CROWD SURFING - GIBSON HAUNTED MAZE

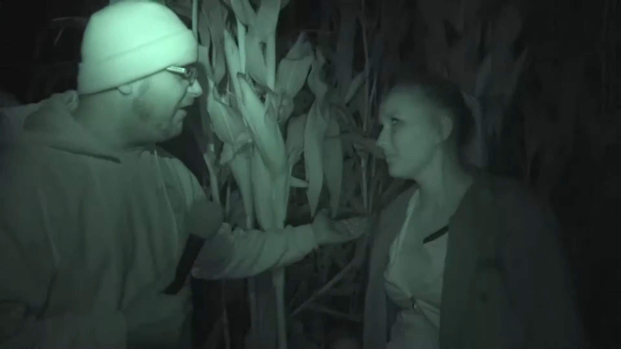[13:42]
Is that what you do to these people? So nice. It's effective nonetheless. And if that don't work, then you grab a stalk of corn and beat them. What's your guys' name? I'm Amy. And I'm Feral. Yeah. Hi, Feral. And that's Face, and that's, he's my friend. And that's Digits. No, that's Face, and we high-fived, and he showed me the way to go.
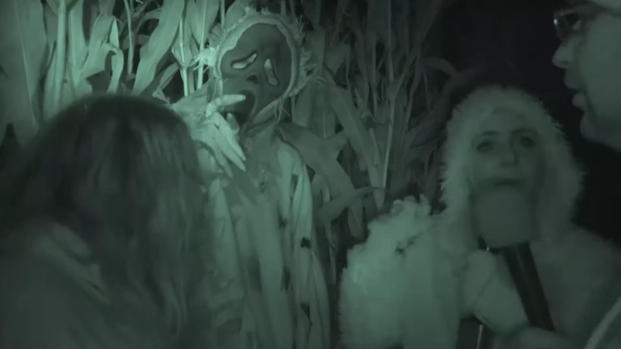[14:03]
Well, how do we get out of here then? That way, he All said. Right. But he's Thanks nice. For talking.
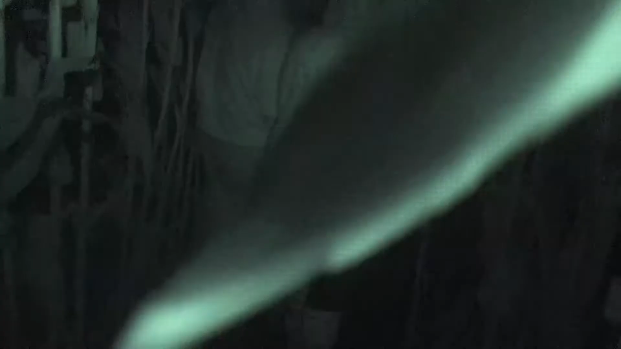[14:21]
They mess me up in the end. However, I think this is a dead end. Do I dare get the light out and see? Do you think I'm a target because I look like a teddy bear, a cuddly teddy bear? Is this bear? A dead end? No, it's this way.
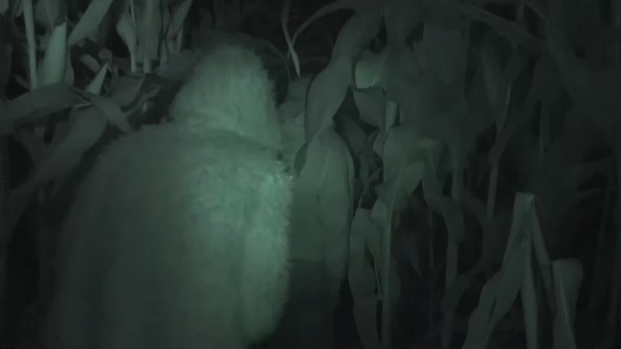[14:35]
This is a dead end. No, Amy. The way. Did we go the wrong way?